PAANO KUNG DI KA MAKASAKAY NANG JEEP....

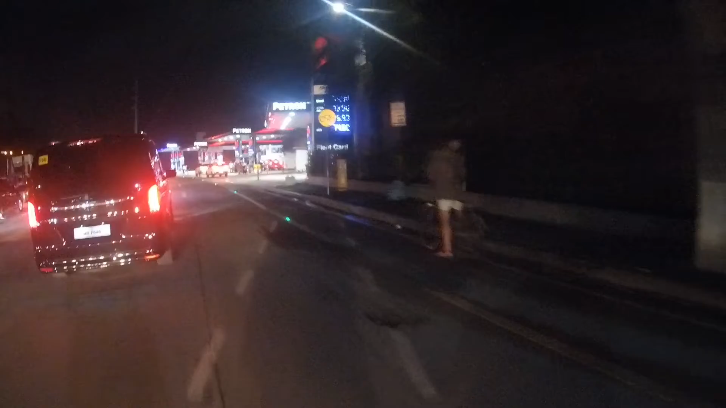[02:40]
lagpas ng ano, lagpas ng circle diyan lang, oh, lagpas ng circle dito sa ano nito. Iba may ano doon, may American Cemetery. Ito likod nito, American Cemetery pala eh.